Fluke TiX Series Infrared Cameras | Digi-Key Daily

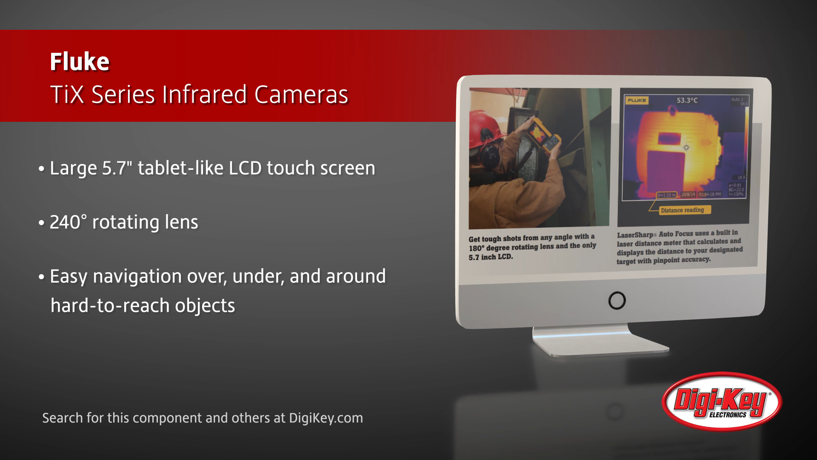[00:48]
On screen: spot 53.3°C
With the touch of a button, the LaserSharp Autofocus, which is exclusive to Fluke, uses a built-in laser distance meter that calculates and displays the distance to its target with pinpoint accuracy.
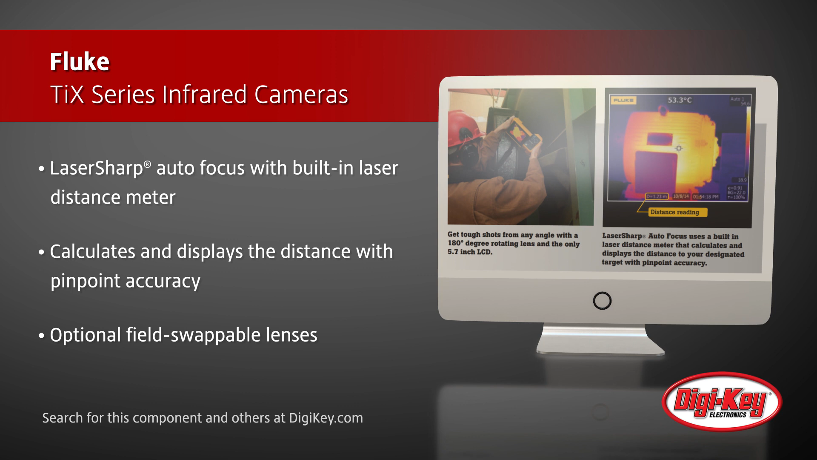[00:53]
On screen: spot 53.3°C
Also available are optional, field-swappable lenses, which allow for better camera operation in various applications.